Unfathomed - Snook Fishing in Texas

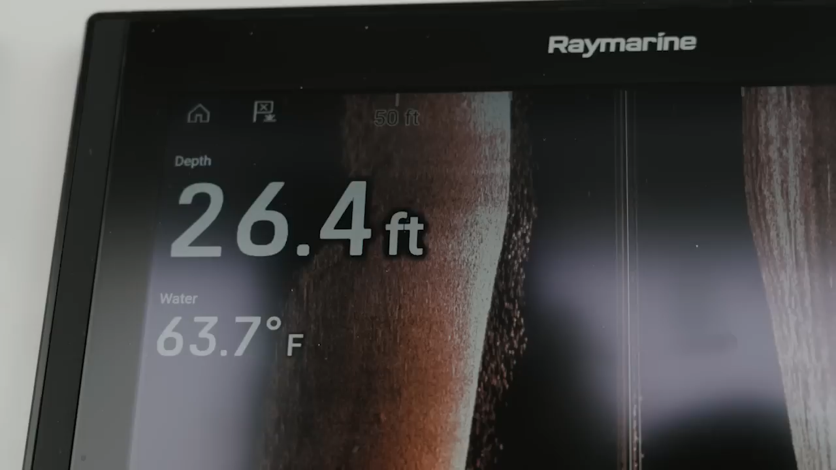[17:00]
On screen: depth 26.4 ft, water 63.7°F
Kind of a grind, water's kind of cold. We know snook don't like cold water.